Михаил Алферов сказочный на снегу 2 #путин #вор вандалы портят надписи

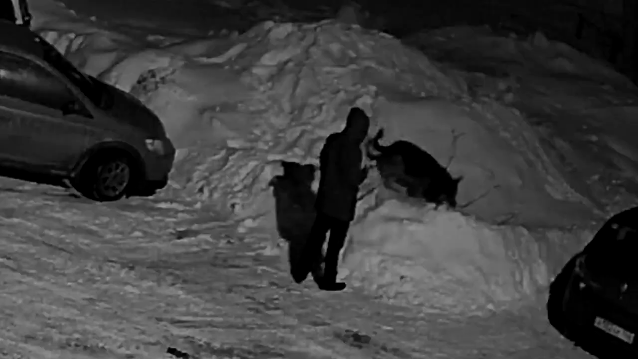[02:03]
Мне не совсем понятно, чего он хотел – испортить надпись или обоссать собакой-ворой. Животное опорожнилось на другой сказочной куче.